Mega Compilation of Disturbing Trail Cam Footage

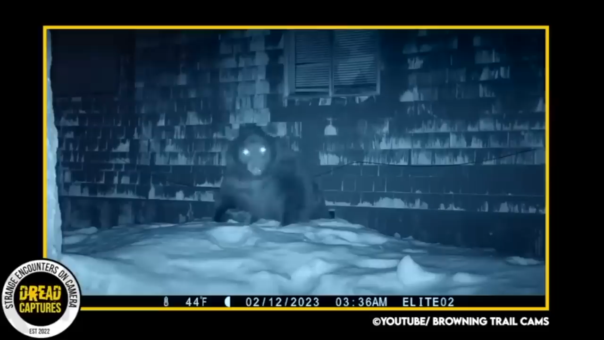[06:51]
After a kid kept telling his father that he was seeing a bear next door, the father obviously didn't believe him, he decided to rig up one of his old trail cams. And wouldn't you know it? As we can see, this huge bear has made a home in a crawl space of an abandoned home.
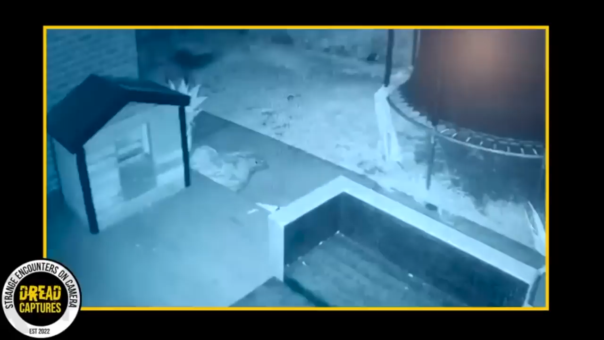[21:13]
was horrified when he saw his security footage capturing what appeared to be a ghostly dog running around with his pet dog, Ryder. The strangest part of all of this is that the backyard is fully secured with an 8-foot-high fence, and no way any other dog could get inside.
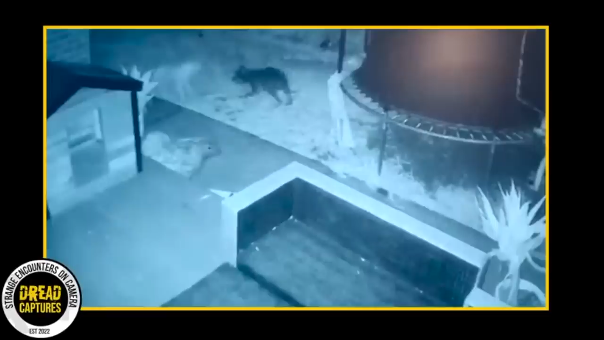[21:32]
When Jake caught it on camera, he sprinted out to the backyard to investigate, but the mysterious white dog had vanished without a trace. The eerie footage obviously left him spooked. He couldn't explain how the dog managed to enter his fully secured backyard. Despite all his efforts to uncover the truth behind the ghostly sighting, the mystery remains unsolved.
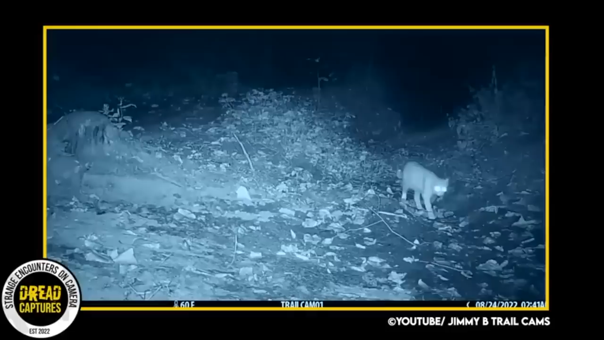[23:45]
Jimmy B captures all sorts of animals on his channel.
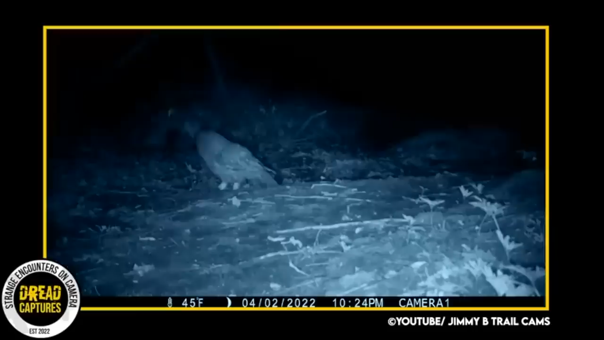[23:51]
Coyote, deer, owl, his cats, someone else's cats. He has a great property with multiple cameras.
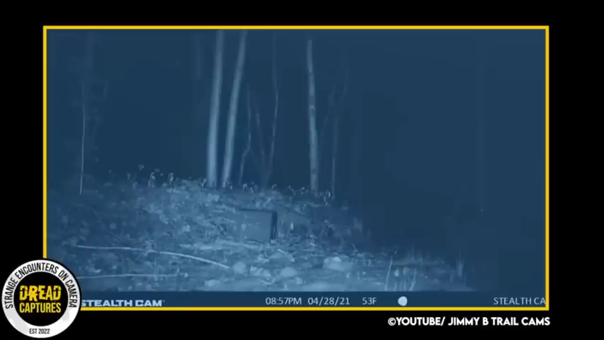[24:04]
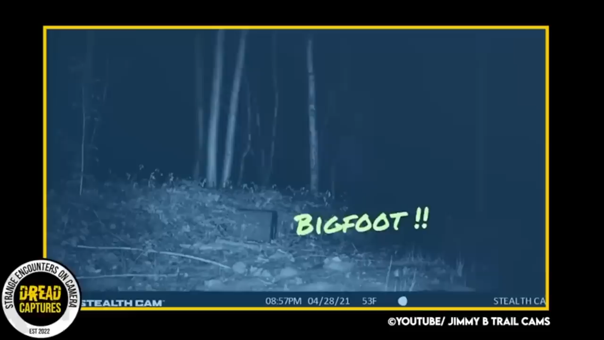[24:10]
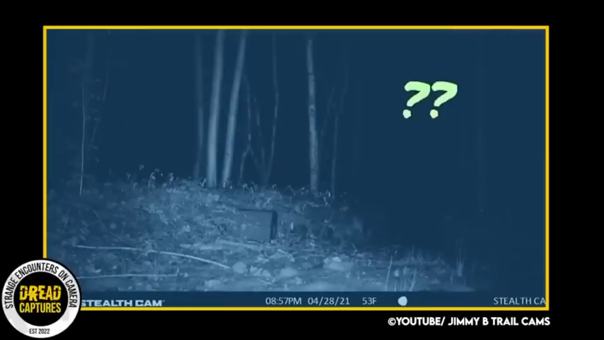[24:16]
Man, I tell you, I don't know if it's Bigfoot, but it's definitely something sketchy. I'll let you guys be the judge.
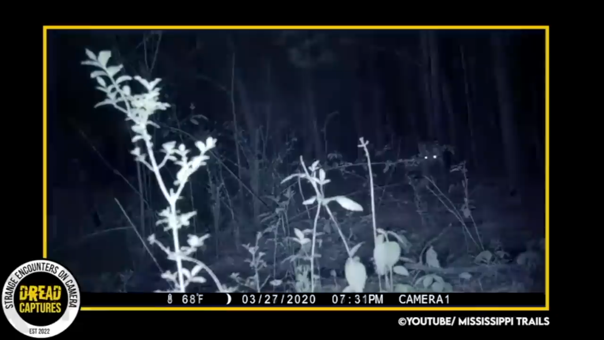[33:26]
Later that night, a coyote shows up. Great footage from Mississippi.
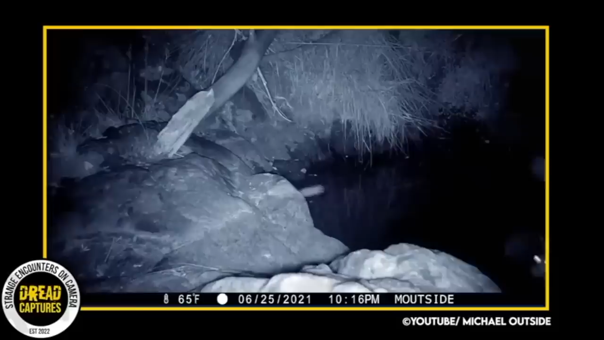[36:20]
These little guys show up. One attacks the camera.
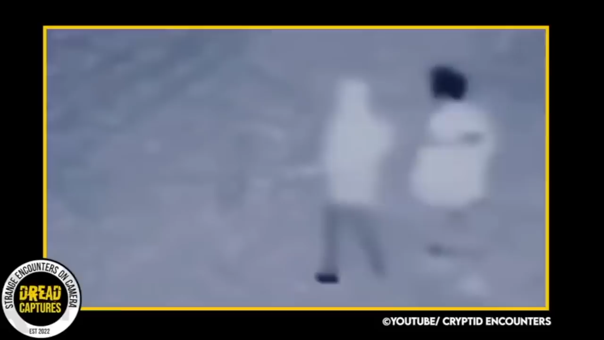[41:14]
As the video plays, two friends are walking, and one magically disappears.
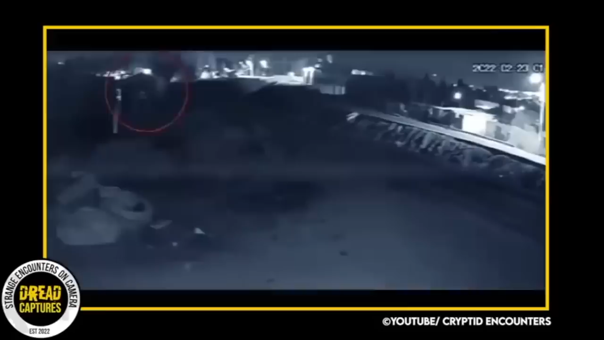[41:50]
This is another creepy video taken only a year ago. The scene looks like it takes place in a junkyard or some type of industrial area. The video shows a ghostly apparition floating from the left side of your screen. You can see as the dogs get off of their pile of bedding or whatnot and come to investigate. They're barking and howling at the floating object. What could this be?